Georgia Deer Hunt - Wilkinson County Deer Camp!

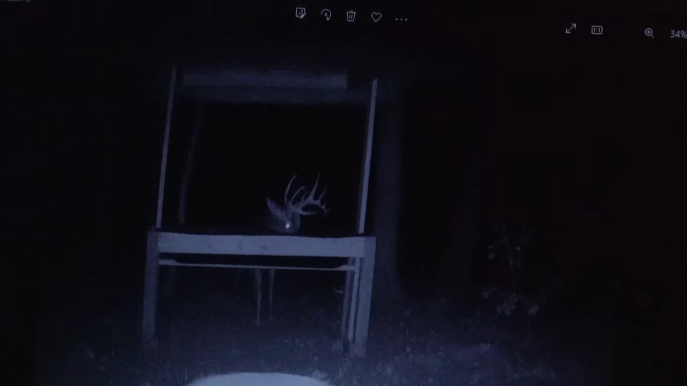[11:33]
Beauty. Hey. No, that's Jeff. He used to hunt here. Okay. Nice one. Same guy.
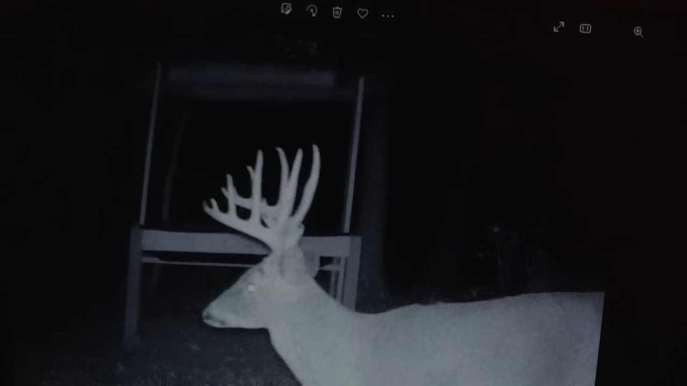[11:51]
Same guy. Sure.
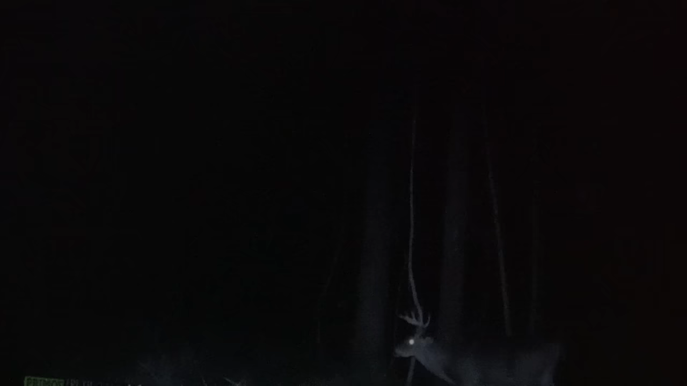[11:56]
Give him another year. One more. I mean, there's a good deer. Yeah. I think I sent you that one.